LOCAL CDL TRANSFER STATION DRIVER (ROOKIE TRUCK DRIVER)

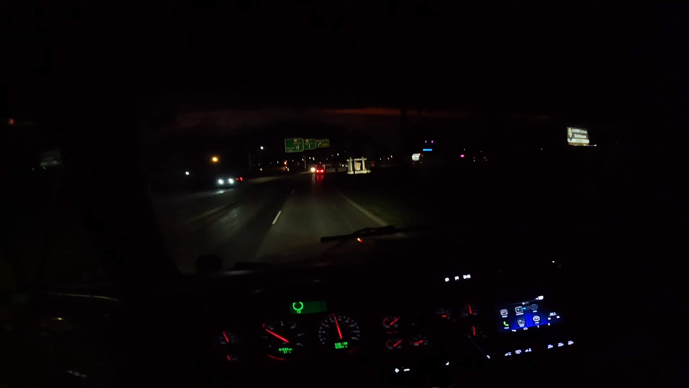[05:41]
all right let's see if i can creep on through this roundabout well i guess i we got i got one of our trucks in front of me so i didn't realize i caught up to him
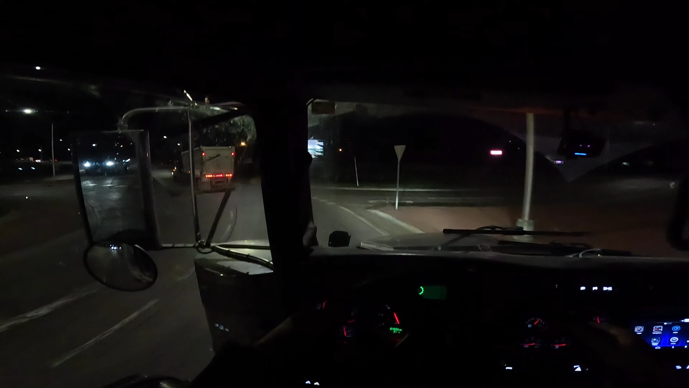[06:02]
but we did successfully creep on through
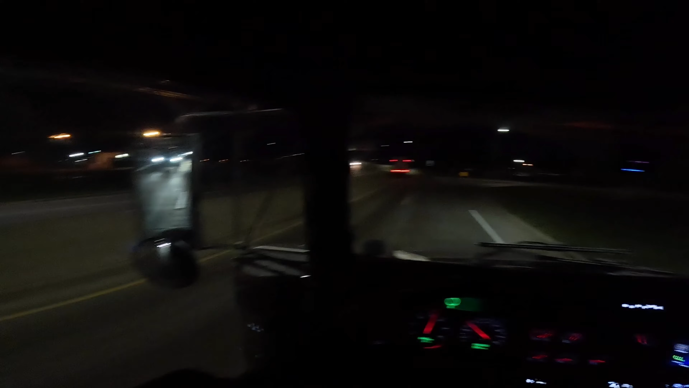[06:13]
see if this truck lets me over let me over appreciate that sir ski or ma'am ski whoever's in that vehicle skate you know i was riding seventh riding sixth gear rpms too high put that done put it back in drive i had it in manual